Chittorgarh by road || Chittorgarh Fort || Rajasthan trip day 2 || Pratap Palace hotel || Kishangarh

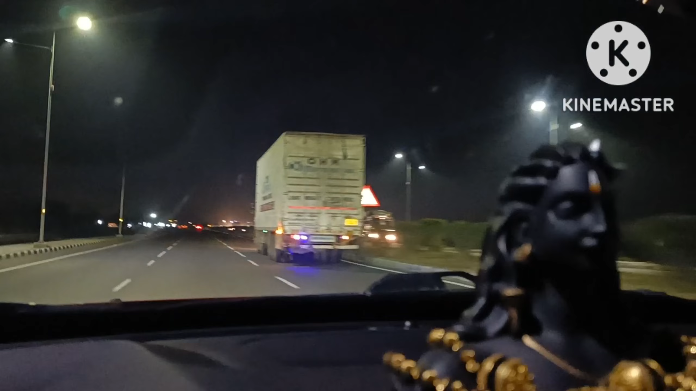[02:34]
जादा टाइम हमें नहीं लगा अनदर 45-50 मिनट्स लगेगा हमें लगता
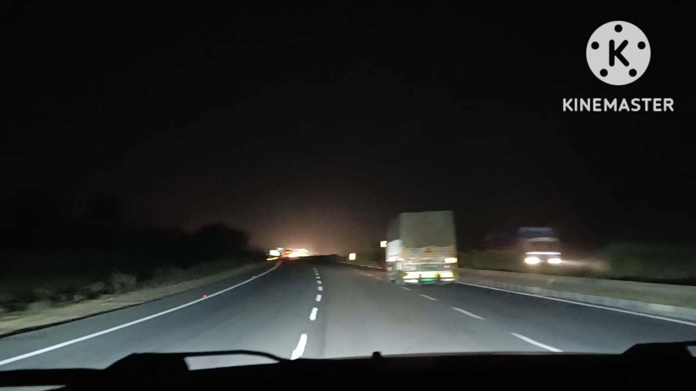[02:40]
है ओ माई गॉड वन मोर टोल मतलब लगभग 200 किलोमेटर में
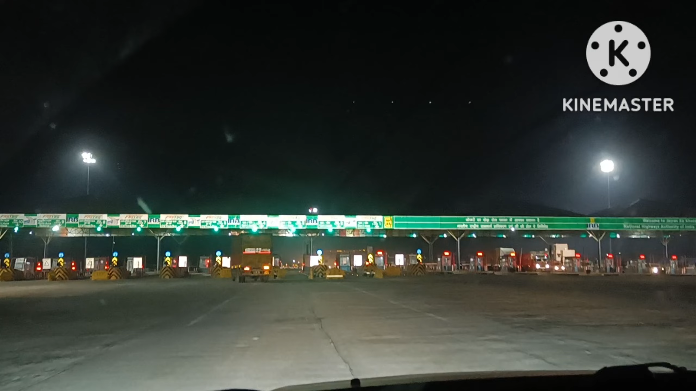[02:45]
यह थर्ट टोल है जो अभी हम क्रॉस करेंगे
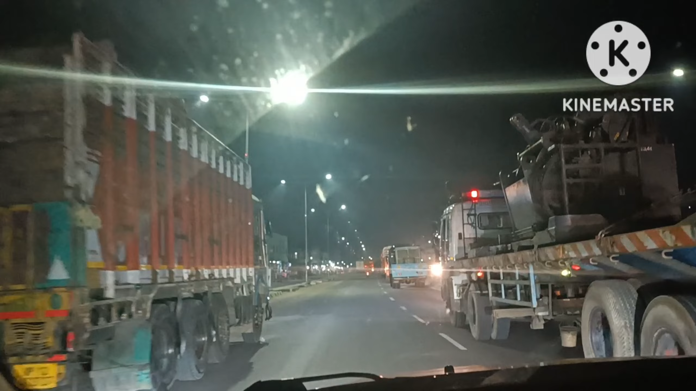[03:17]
हमारी गाड़ी अभी 60K स्पीड में चल रही है
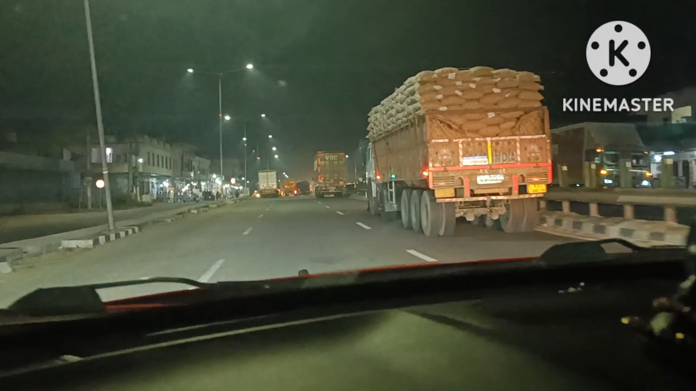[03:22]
अभी तक तो 120K स्पीड में थे लेकिन अउनली रीजन इस ट्रक बहुत सारे ट्रक्स है यहां पे अपको आगे लेन देख रहा होगा उतना फ्री नहीं है तो आप बहुत जादे स्पीड पे अभी यहां पे नहीं चला सकते
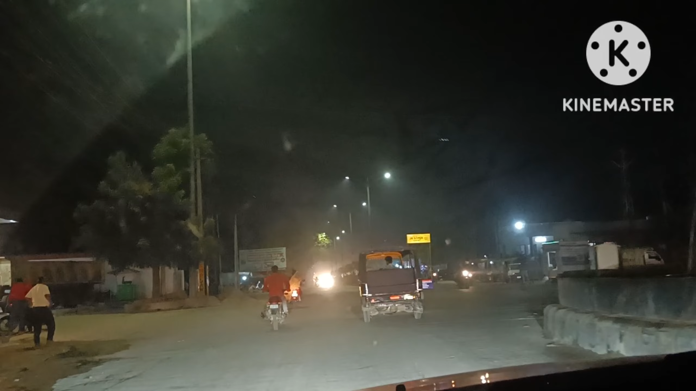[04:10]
अब हम पहुच गए हैं चित्तोरगर एंड ये रोड ट्रिप हमारा बहुत अच्छा रहा फ्रॉम
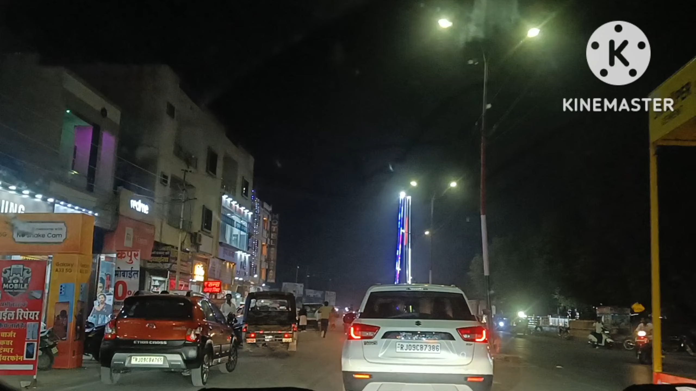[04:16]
किशनगर टु चित्तोरगर लगबग हमें तीन घंटा लगा यहां पहुचने